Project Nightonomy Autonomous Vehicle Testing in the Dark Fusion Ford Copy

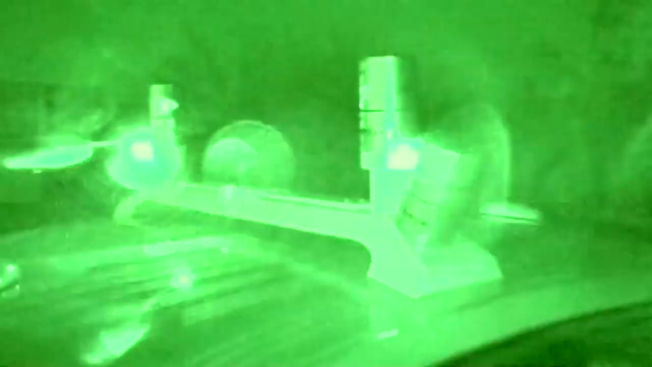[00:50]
We are ready to go autonomous. All right, guys, we're gonna go.
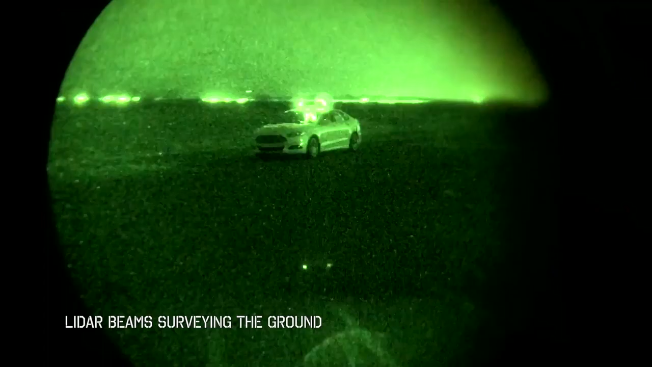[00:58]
Which is an odd feeling to be looking at the viewer and seeing exactly what I expected,
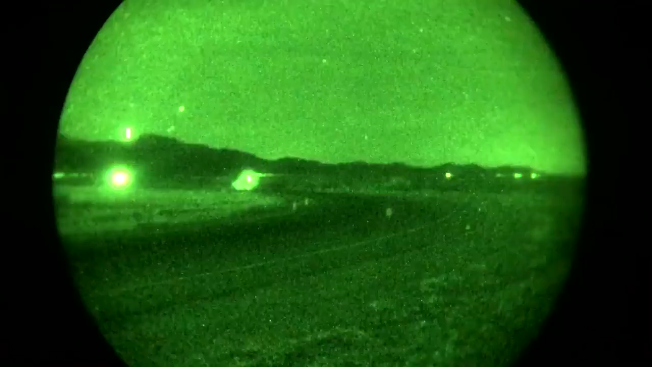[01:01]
but as soon as I looked out the window, all I saw was blackness.
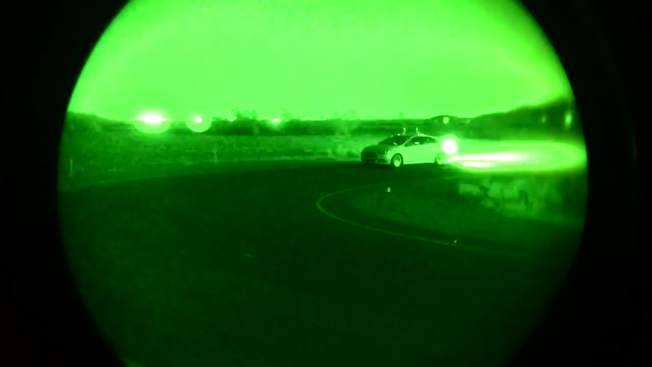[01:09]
Fusion is breaking into the hairpin and accelerating out of the corner.
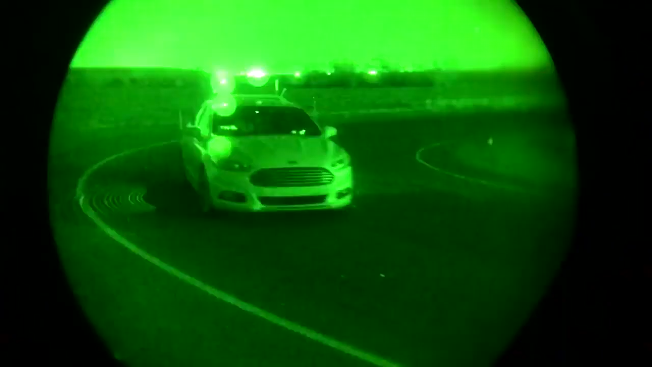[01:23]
Car is functioning just as it should.
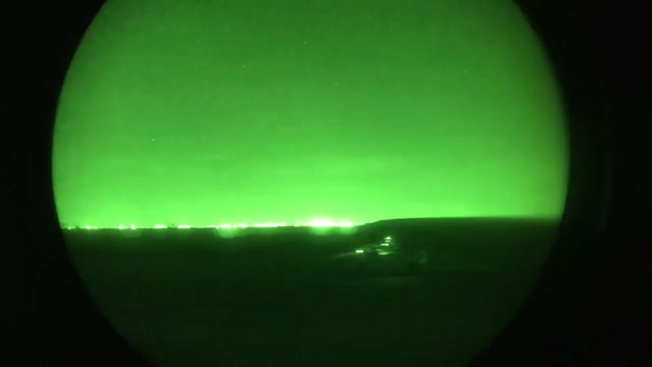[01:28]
Car is driving by itself in the middle of the night.